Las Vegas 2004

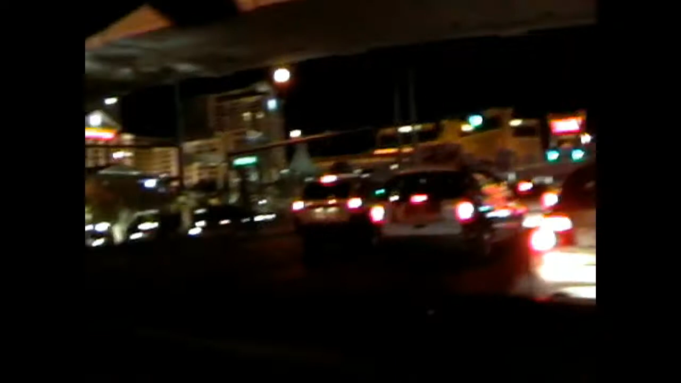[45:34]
Der kommer noget udrykning. Nogen, der kan se? Hvor? Den væltede, eller var derhen. Den væltede derhen, okay. Vi er der bitte stort, og vi kan køre lidt videre.